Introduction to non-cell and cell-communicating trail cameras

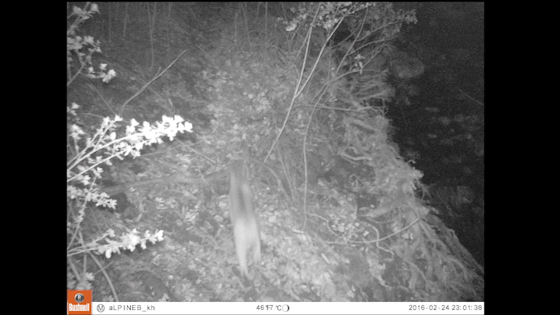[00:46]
And, offers a night time range of 80 to 100 feet,
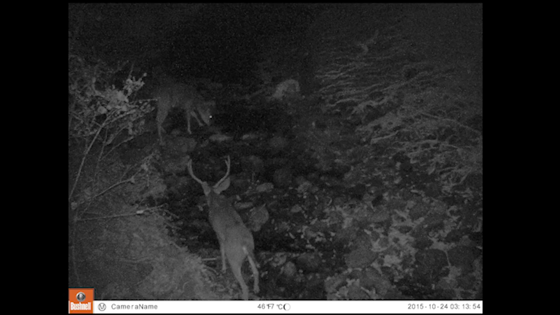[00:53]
depending on if you are using the Bushnell low-glow or no-glow trophy cam.